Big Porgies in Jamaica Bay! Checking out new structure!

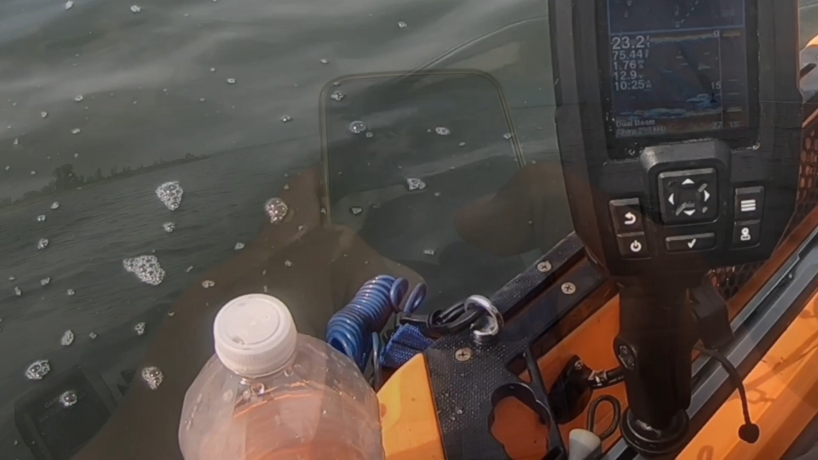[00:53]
And there it is. I don't know if you can see it. It's a small wreck, nothing big. So I'm gonna mark this too.